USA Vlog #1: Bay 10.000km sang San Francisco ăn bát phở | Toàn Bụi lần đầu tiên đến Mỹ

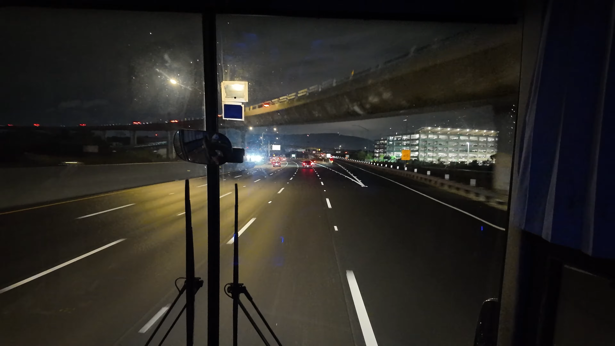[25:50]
Có 1, 2, 3, 4, 5 làn. Và một làn khẩn cấp. Đó.
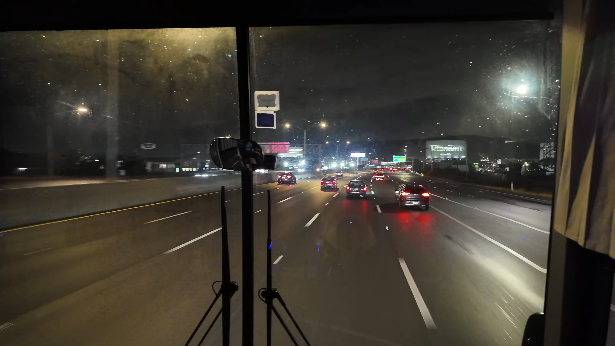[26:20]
Đó, nhanh không? Trông cứ như không nhỉ. Nhưng mà vẫn tắc các bạn ạ, nếu hiểu kiểu gì. Đến giờ cao điểm vẫn tắc y hệt kiểu vành đai 3 các bạn ạ.